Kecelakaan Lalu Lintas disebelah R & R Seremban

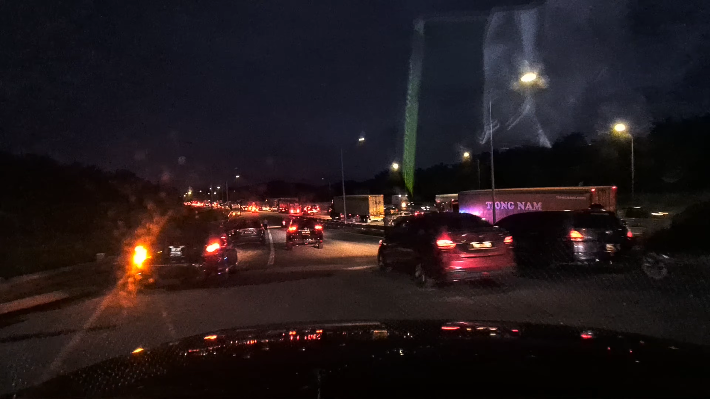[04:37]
Manakah itu tabrakan itu kok masih depan esok.
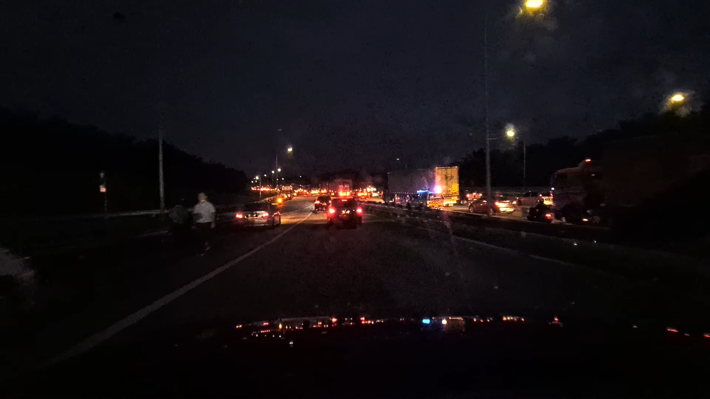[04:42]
Kok masih macet ini sampai sini masih macet.
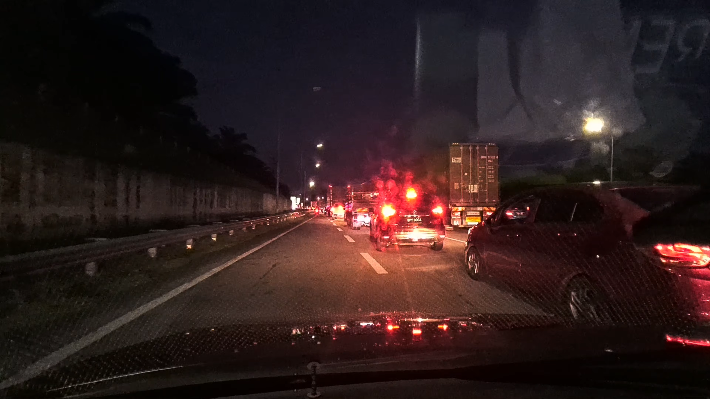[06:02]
jauh mungkin di depan lagi ya. Mana? Ini ya agaknya ya. Terbalik. Tak terbalik lah sampai. Buntutnya. Buntutnya habis.